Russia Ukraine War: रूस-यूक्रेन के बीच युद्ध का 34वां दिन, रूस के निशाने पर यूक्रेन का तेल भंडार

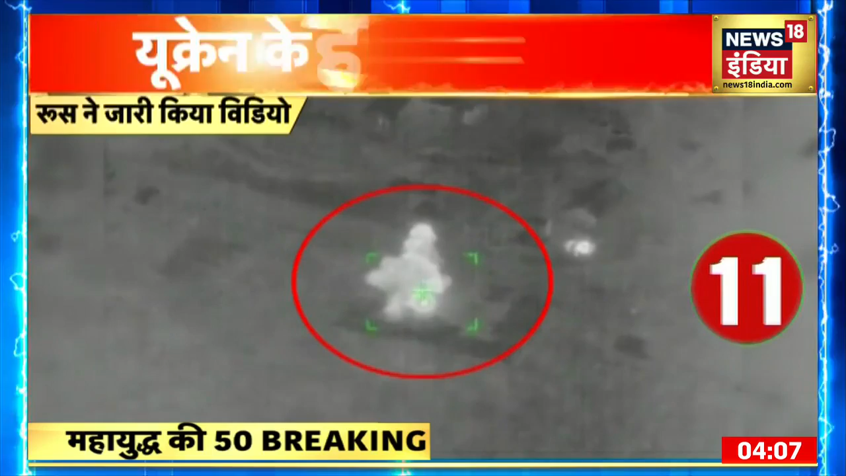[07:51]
کے بعد وہاں آگ اور دھوئے کا اگھوبار چھا گیا روس نے دعویٰ کیا کہ اس نے یوکرین کے ہتھیاروں کے گودام کو پوری طرح سے دھست کر دیا بتایا گیا کہ وہاں یوکرین کی سینہ نے ہتھیار اور گولہ باروت کا ایک بڑا بھنڈار جمع کیا ہوا تھا